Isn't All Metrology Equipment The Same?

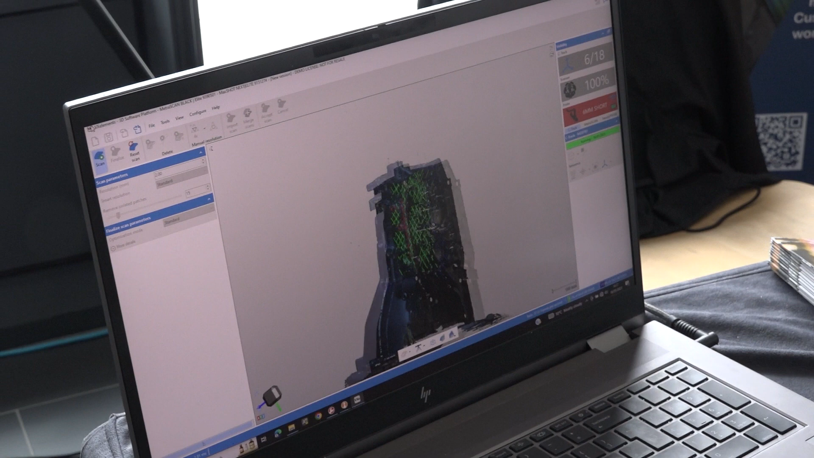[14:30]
So, we have 30 lasers coming out of our scanner,
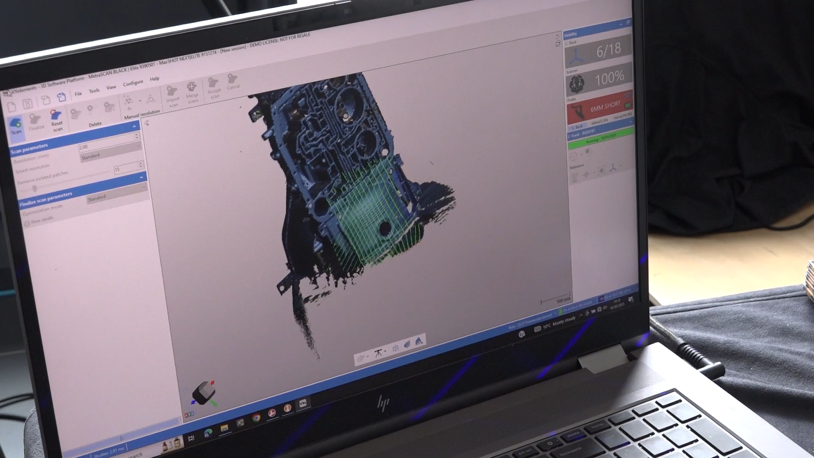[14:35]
and you'll see in a few minutes how fast that will pick up your parts.